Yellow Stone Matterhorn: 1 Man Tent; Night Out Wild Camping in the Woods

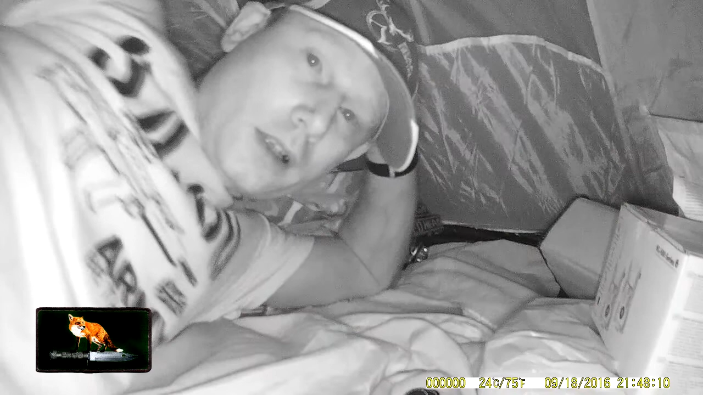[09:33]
Right, guys, so the fire is burning outside, and I just thought, you know, I'd spend some time in my tent. I went back and I got the wildlife camera because I want to play with it now. So I'm basically using it now to video me inside the tent. But yeah, the tent I'm in tonight is the Matterhorn One Man Tent. Now, I'm trying to work out what that bird is. It's like squeaking.